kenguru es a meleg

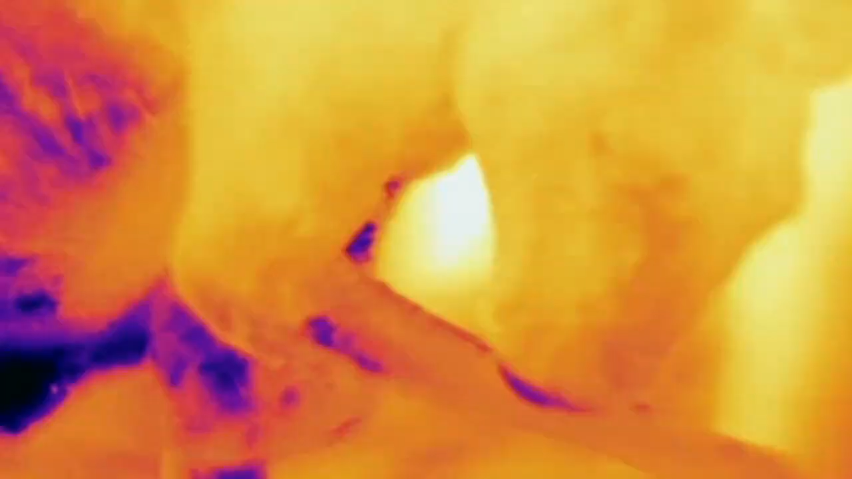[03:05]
A hőkamera képe jól mutatja, milyen hatékony ez a módszer.
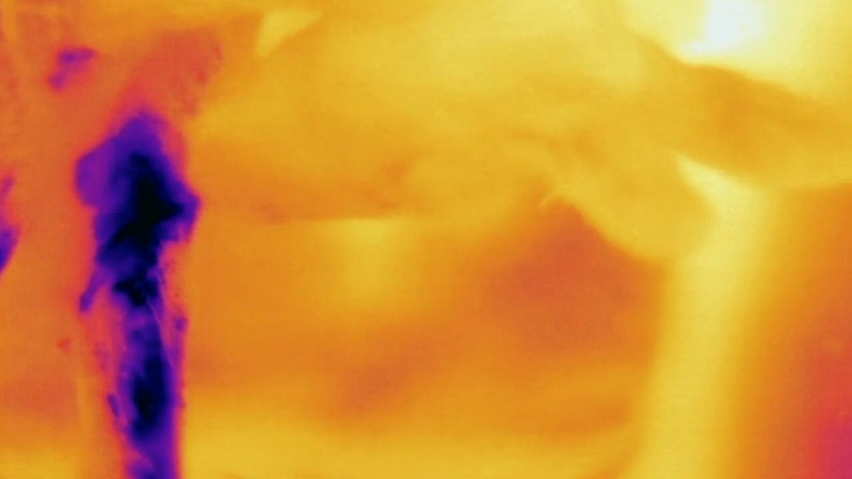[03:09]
A kék része kijelölik az alacsonyabb hőmérsékletű testrészeket.